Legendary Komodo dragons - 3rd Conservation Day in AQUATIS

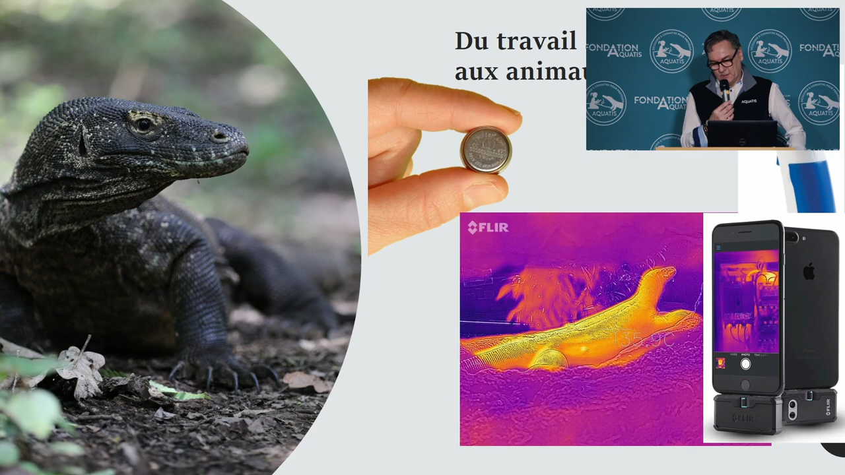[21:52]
Then if you look at what happens on the ground, we did this also in situ. We have installations with heat cameras from the top of the back that heats the body. So it's, so we have, so sometimes if the head, if the head is warm, this is the image that we want to see on the animals. We want a completely warmed up body. And it's interesting to know at what degree the Commodore Dragons are going to come and digest and when.